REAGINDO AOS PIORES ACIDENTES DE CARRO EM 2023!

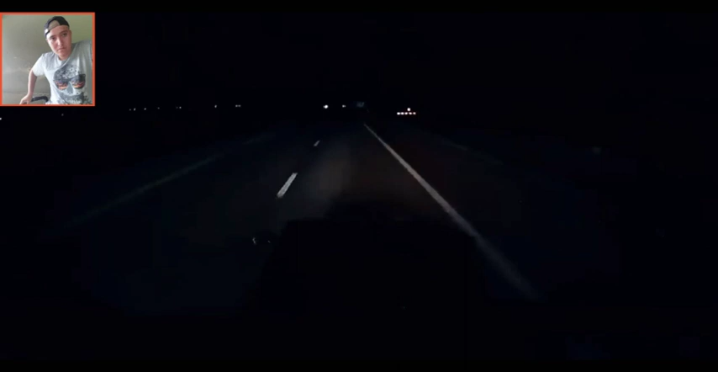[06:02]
Por isso recebeu as consequências. Com a traseira do veículo danificada após a colisão, ele tomou um prejuízo. Que dali não queria provocar o caminhão não, galera. Um SUV preto, mano. É assalto, velho. Certeza que é assalto. Os caras iam assaltar o caminhoneiro. Por isso que ele jogou o caminhão em cima. Ele tá totalmente certo de fazer isso, rapaziada. Eu não posso julgar, falar que é ladrão, mas é certeza, mano. No meio do nada ali.